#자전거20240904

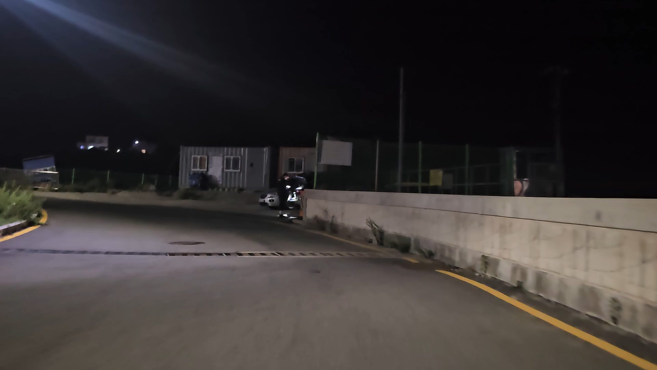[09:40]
낚시하러 들어가나? 여기 낚시하러 들어가는가 봐요. 맞네. 맞네. 낚시하러 들어가는 거 맞네.